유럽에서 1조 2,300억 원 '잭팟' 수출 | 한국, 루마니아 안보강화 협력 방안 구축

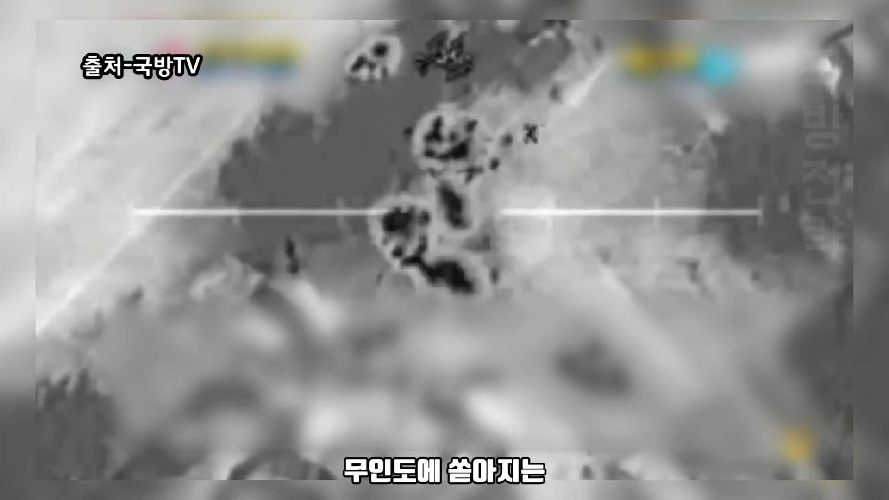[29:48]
실제로 모의 상황을 가정하고 무인도에 쏟아지는 AC13 공제의 고스트라이더의 화력은 가공할만한 파괴력이 생생히 느껴졌습니다.